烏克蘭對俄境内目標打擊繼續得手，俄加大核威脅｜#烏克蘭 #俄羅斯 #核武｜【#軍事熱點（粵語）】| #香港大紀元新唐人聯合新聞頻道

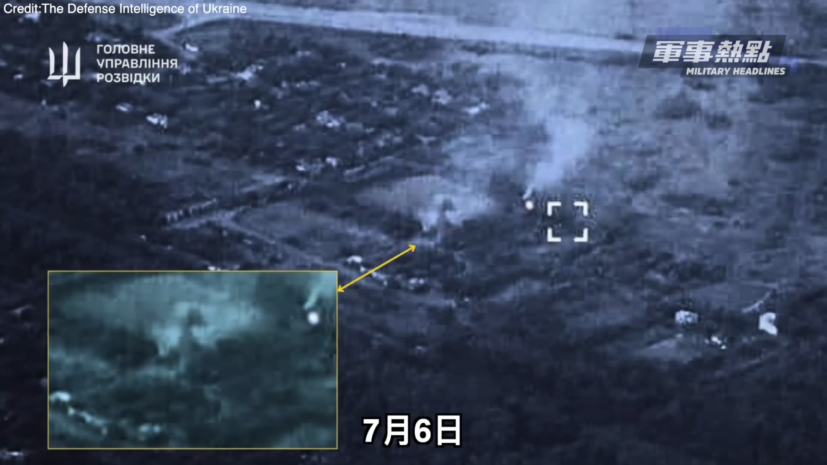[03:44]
7月6日烏克蘭軍隊在頓內茨克地區針對俄羅斯軍事資